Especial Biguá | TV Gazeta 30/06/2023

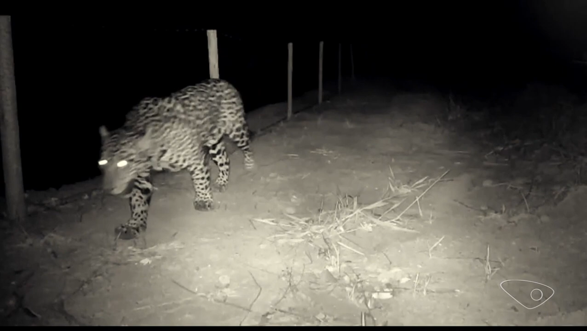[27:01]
como tem sido dessa onça pintada aí, o maior felino das Américas. O animal foi filmado em janeiro, em uma propriedade em Mimoso do Sul. Foi a primeira vez que uma onça pintada foi vista no sul do estado, depois de 27 anos. Com base nas evidências e nos registros fotográficos que nós reunimos até o momento, a gente sabe que é um macho adulto, porém não um adulto muito maduro. É um animal relativamente jovem, início de dispersão. Então, provavelmente é um animal que tem buscado o território desde a área de origem e veio, né, parar aqui no Espírito Santo.
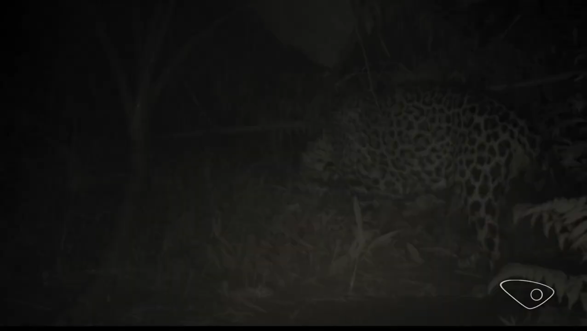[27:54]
Uma parceria do IEMA, junto com uma empresa privada, tem garantido o registro da onça-pintada.
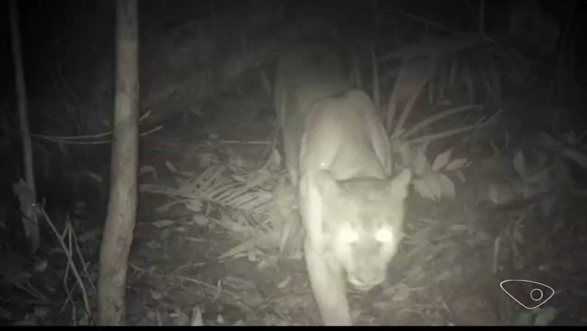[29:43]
Então, a existência de grandes felinos, né, tanto a onça parda quanto a onça pintada, são indicadores de boa qualidade, tanto da das comunidades quanto nos hábitats. A onça-pintada, em especial, ela é mais sensível a alterações do hábitat e ela geralmente usa presas maiores do que a onça-parda. Sim. Então, nesse sentido, a presença, né, desse indivíduo indica que a gente tem uma boa condição da vegetação e uma boa complementação de presas.